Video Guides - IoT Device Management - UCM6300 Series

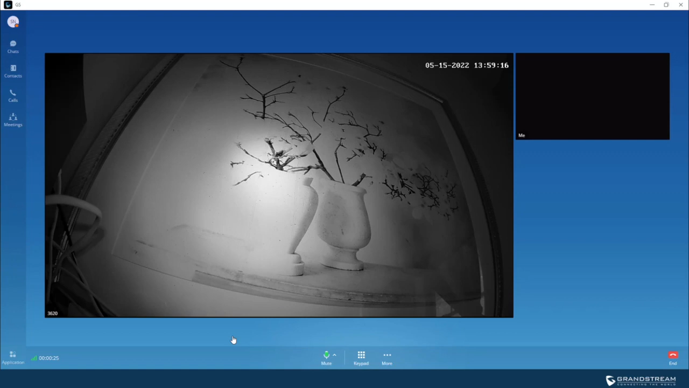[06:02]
So now as you can see, I have access to live feed from the IP camera. Besides calling into the camera, let me first hang up this call. You can also include IP cameras in your meetings.